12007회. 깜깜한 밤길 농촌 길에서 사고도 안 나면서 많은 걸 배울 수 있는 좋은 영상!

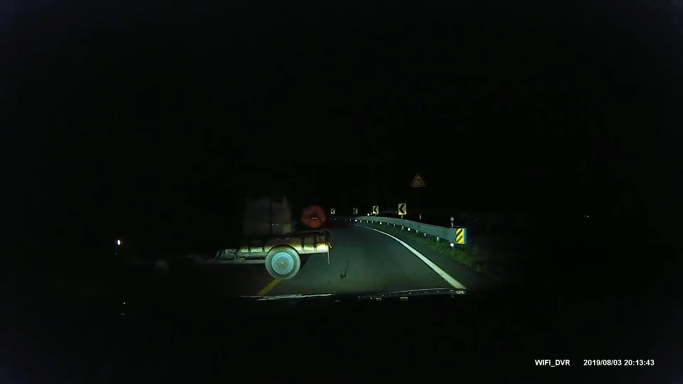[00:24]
다시, 처음부터. 왕복 2차로 돌아. 맞은편에 차 한 대 와서 불빛 때문에 잘 안 보이고. 지나가자마자. 순간적으로 상향등.